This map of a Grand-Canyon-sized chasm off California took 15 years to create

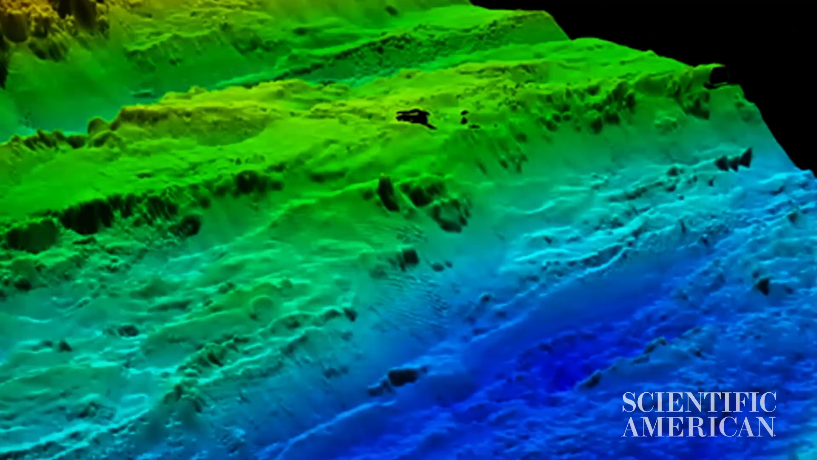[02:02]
the seafloor at this one meter resolution we can start to see and understand faults
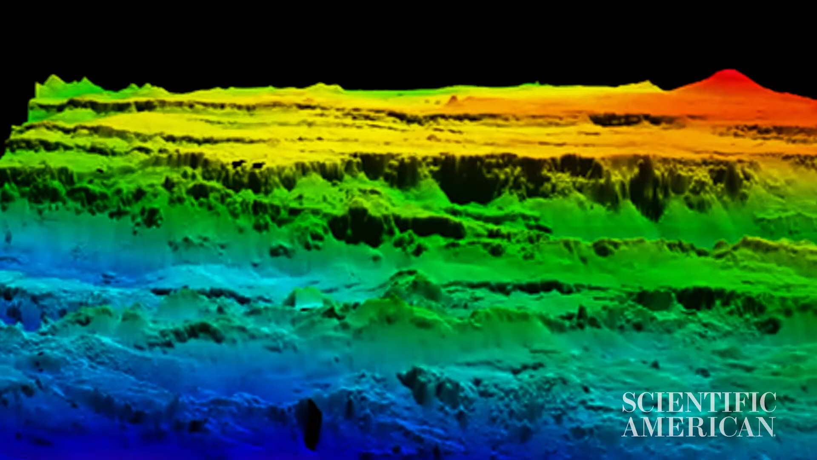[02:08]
unique biological habitat we can start to begin to understand what processes